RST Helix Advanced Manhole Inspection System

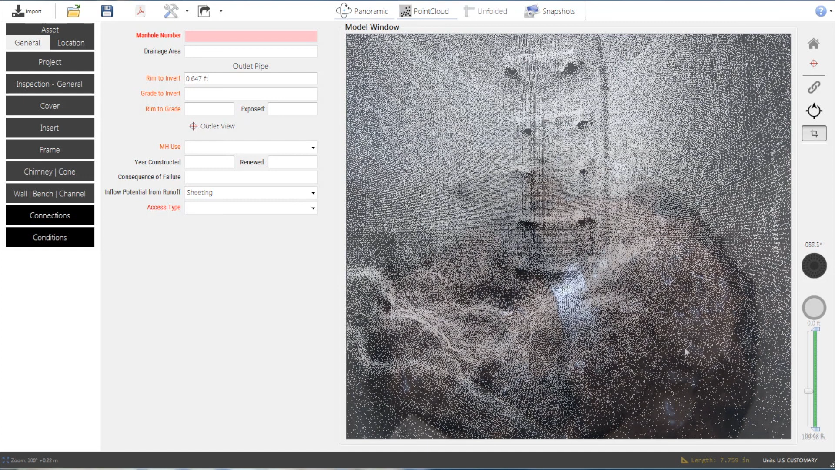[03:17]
The Helix uses 3D sensors to capture millions of 3D data points.
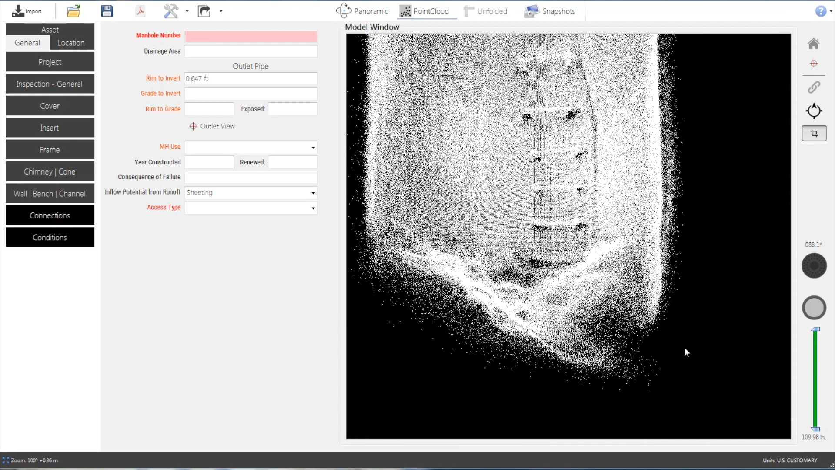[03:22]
Structures of any shape are depicted as dense point clouds. This data gives the Helix more than enough information for highly accurate measurements.
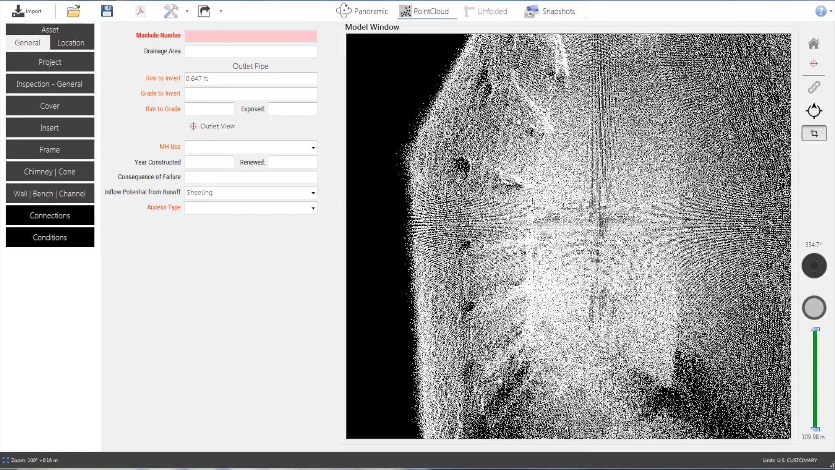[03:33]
Slicing the point cloud allows the user to isolate a specific area of interest.
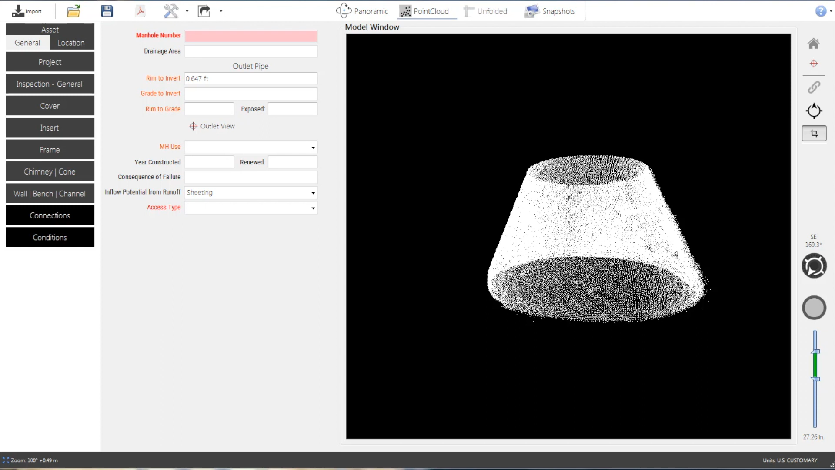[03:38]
Some component measurements are best taken in the point cloud mode, while other measurements are more easily taken in the panoramic mode. This measurement data can then be pasted directly into the MACP compliant data field within the software. Other required data fields are easily filled out by navigating between manhole sections.